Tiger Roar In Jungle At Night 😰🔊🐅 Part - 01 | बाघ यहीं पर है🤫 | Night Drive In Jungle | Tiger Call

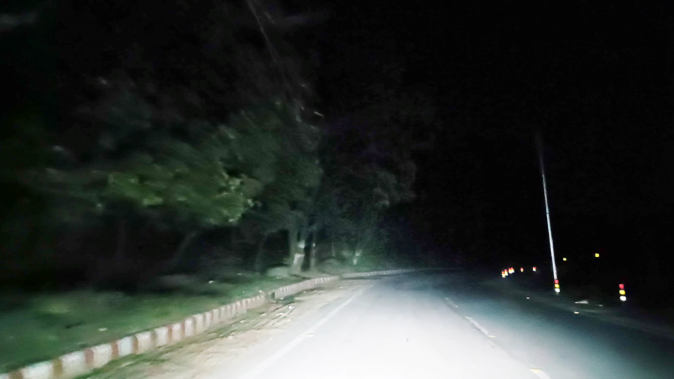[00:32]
थोड़ी देर। दोस्तों अभी व्लॉग स्टार्ट किया ही क्या था, देखिए इनका कॉरिडोर देखो कितना खतरनाक है। बाबा बाबा कांगिया, ओए भाई मेल मेल सामर्टियर है वो, देखो सामने आ रहा है।